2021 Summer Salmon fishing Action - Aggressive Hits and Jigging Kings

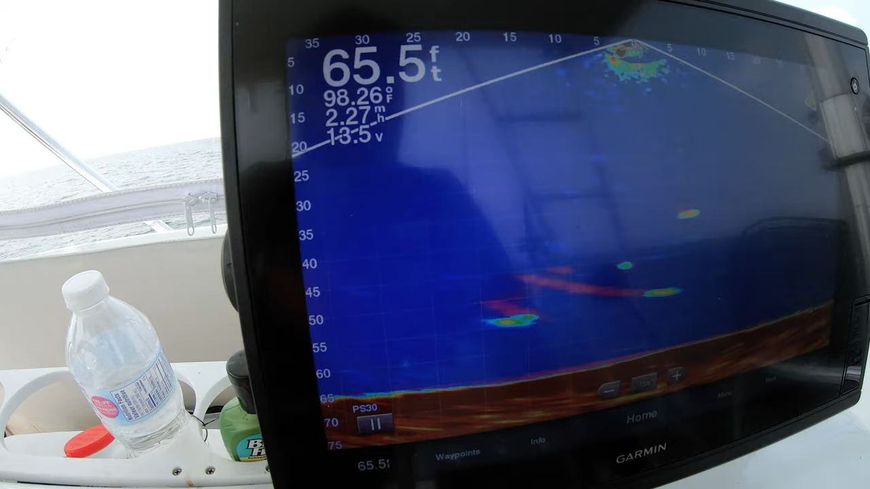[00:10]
On screen: depth 65.5 ft
Look at them go. Look at them go.
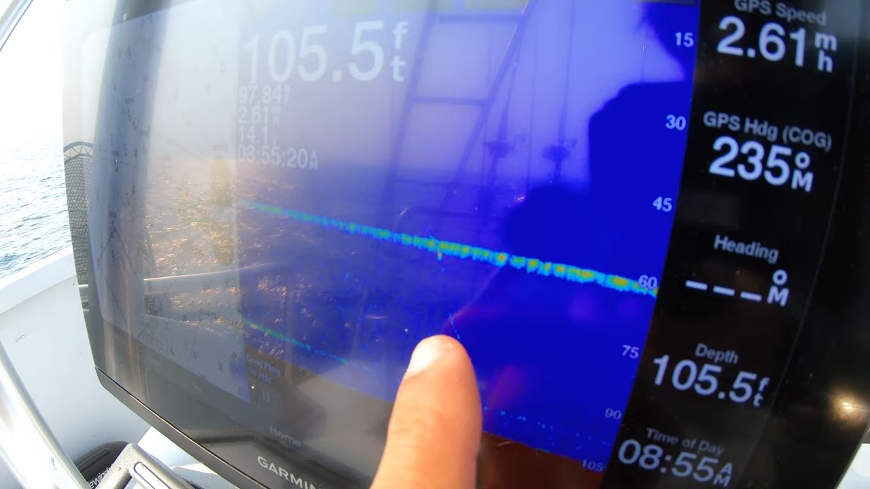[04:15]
On screen: depth 105.5 ft
And that's all we marked on the traditional screen, was just a little dash versus that hole.
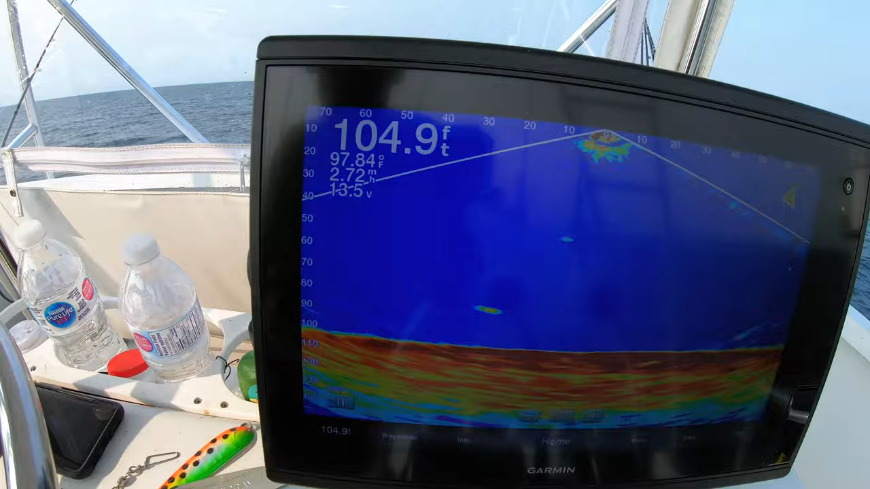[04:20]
On screen: depth 104.9 ft, water 97.84°F
See him.
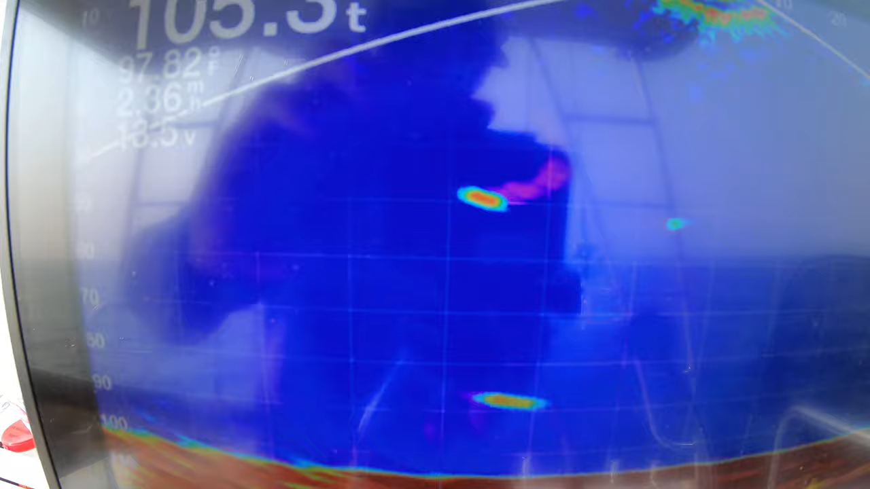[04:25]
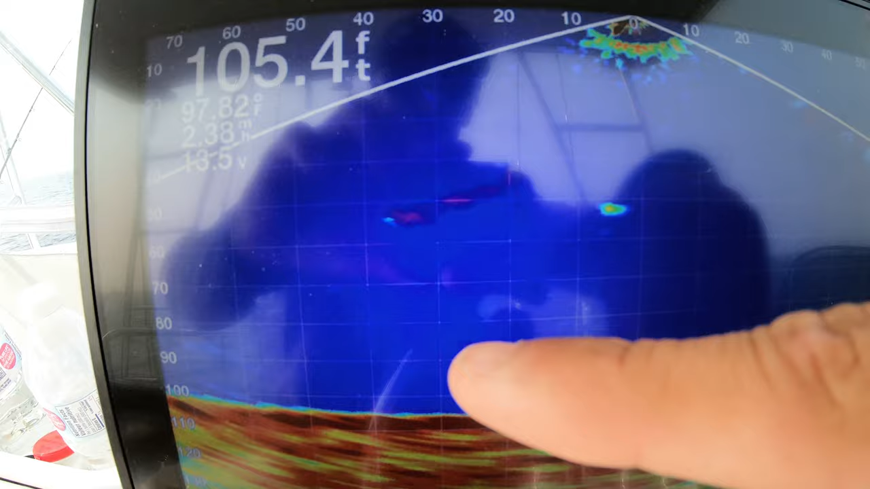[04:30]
On screen: depth 105.4 ft, water 97.82°F
He's just heading further outside the cone, but if you look at this mark, deep rigger, there's a good fish. First guy again.
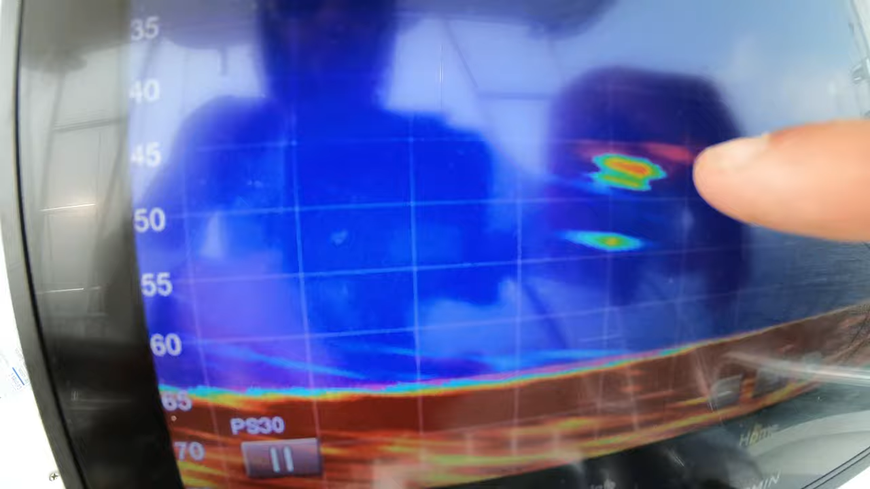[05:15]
Look at this fish zipping around. Oh my god, that's chaos.
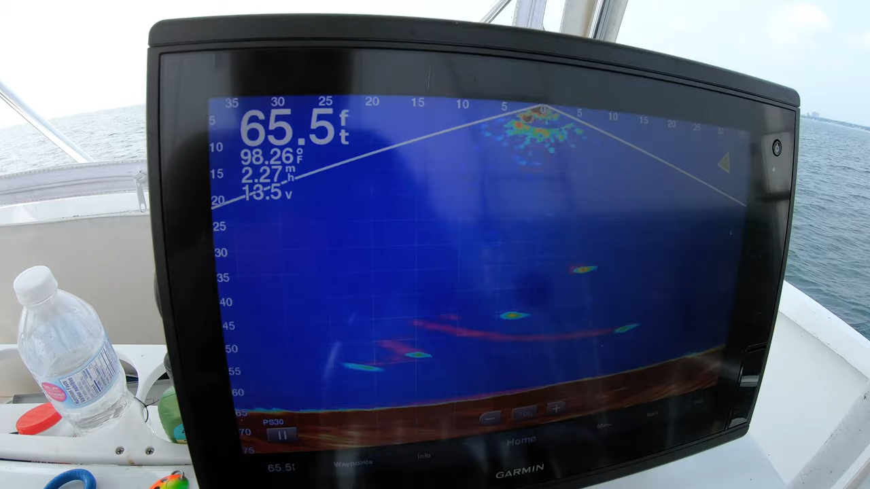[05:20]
On screen: depth 65.5 ft
Look at them go, look at them go. Hey, come on. Oh, what a tease. Look at that screen. That was a juicy one.
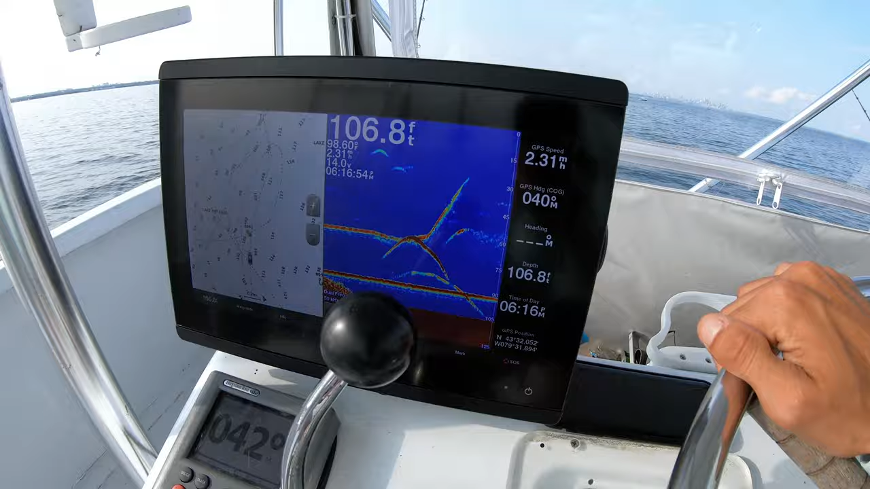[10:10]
On screen: depth 106.8 ft
Sorry, it was just a small guy.